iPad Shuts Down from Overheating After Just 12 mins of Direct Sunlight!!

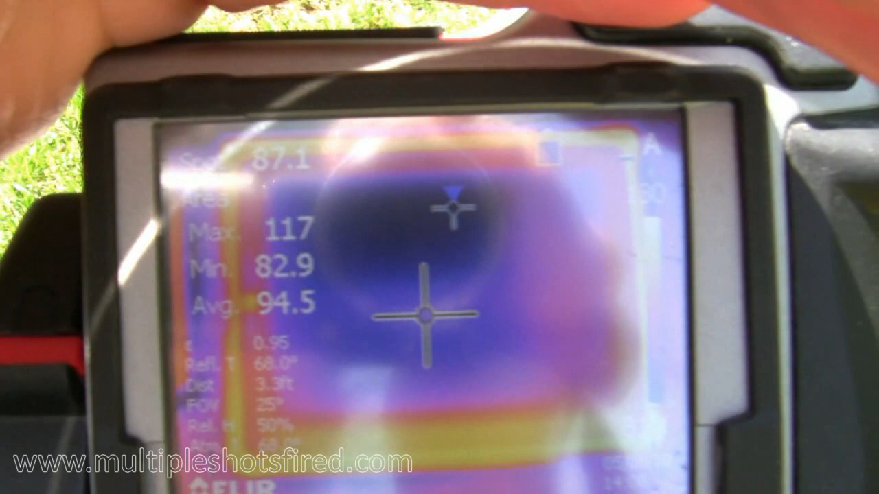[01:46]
The center of the iPad now reads 87 degrees. The hottest point is 117.
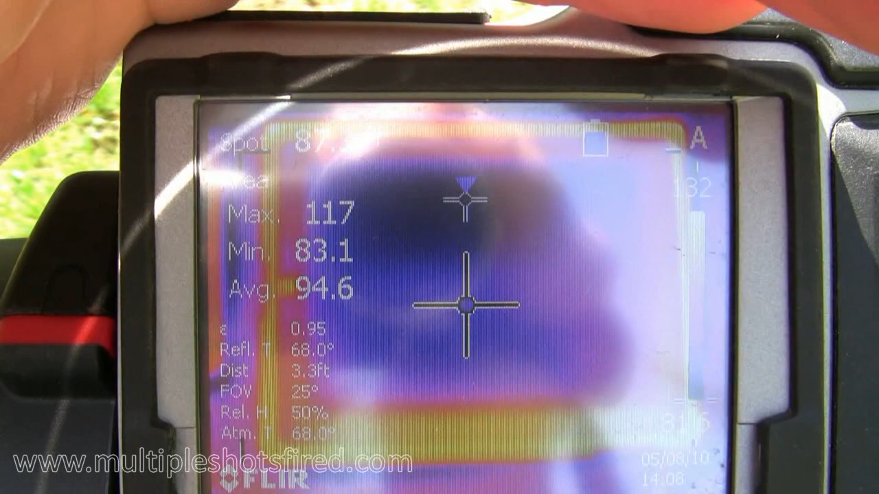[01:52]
It's average across the whole face of the device.
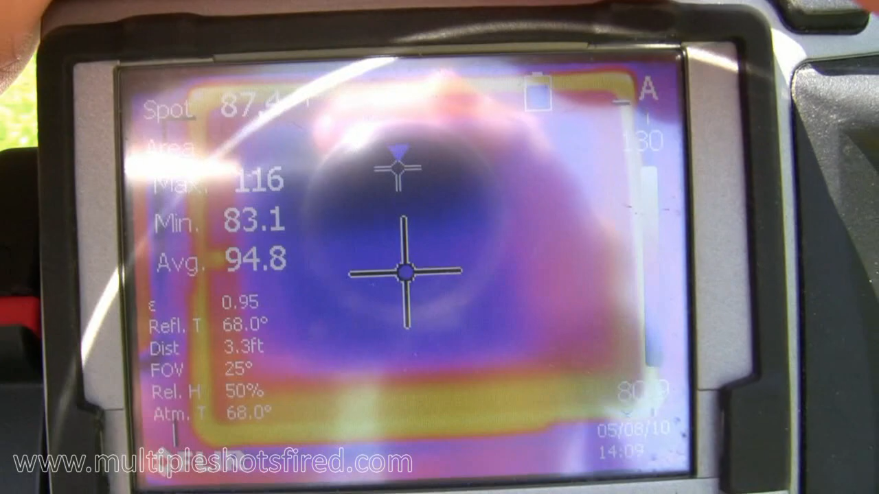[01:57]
It's about 94 degrees, but she's still running, so we'll see how it goes.
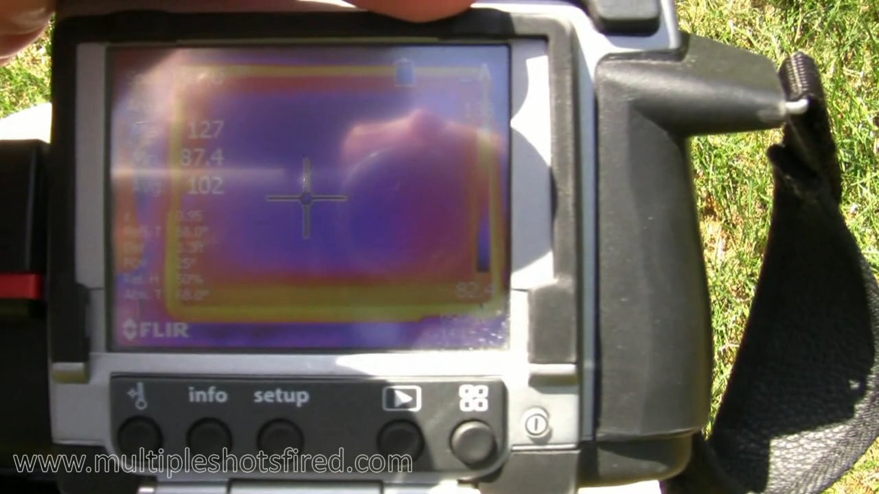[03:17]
It's averaging about 100 degrees. So it looks to me like after 10 or 12 minutes in the rather cool environment that I'm in, just with direct sunlight, you can kill the iPad.